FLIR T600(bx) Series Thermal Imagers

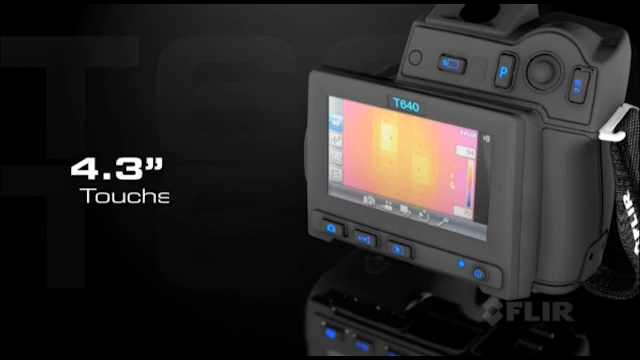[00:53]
Check out the new larger touch screen that puts plenty of tools right at your fingertips to fine-tune images and radiometric data.
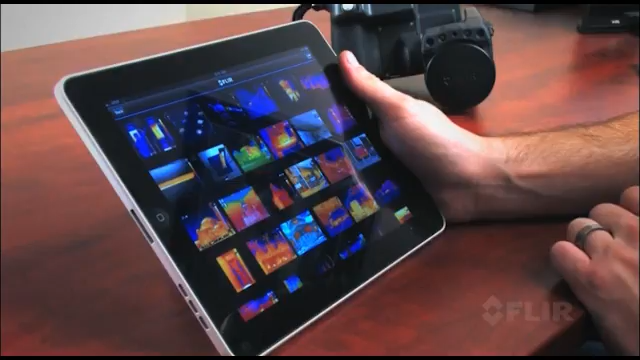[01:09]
Import images from the camera, refine them further and create reports.
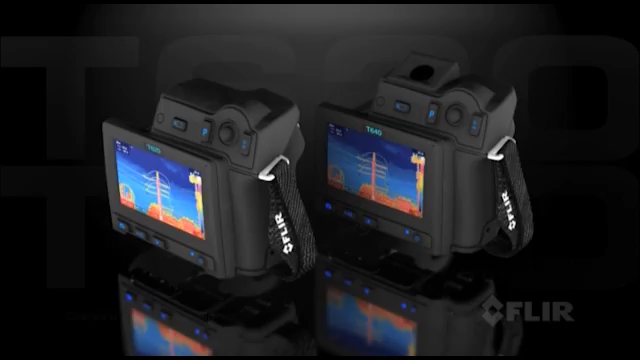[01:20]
All these features and more come with both models.